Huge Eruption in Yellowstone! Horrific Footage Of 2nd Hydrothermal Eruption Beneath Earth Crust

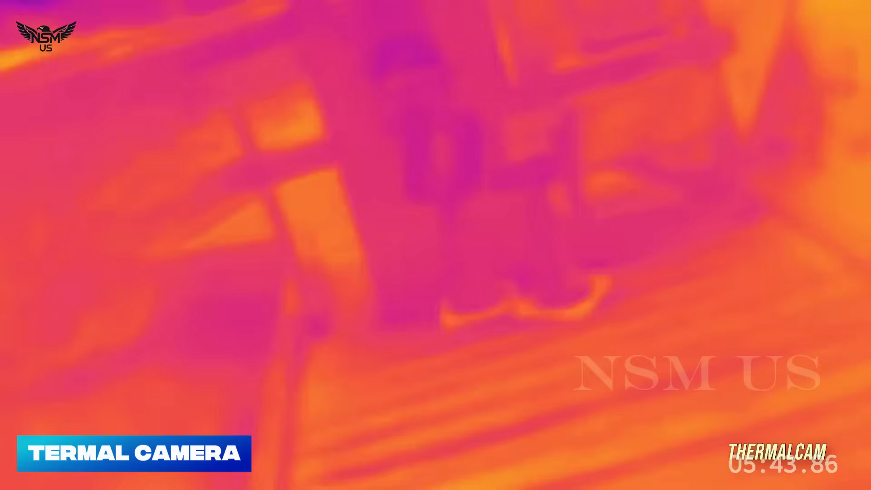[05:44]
Thermal cameras showed elevated temperatures along fault lines, with steam escaping through newly formed fissures.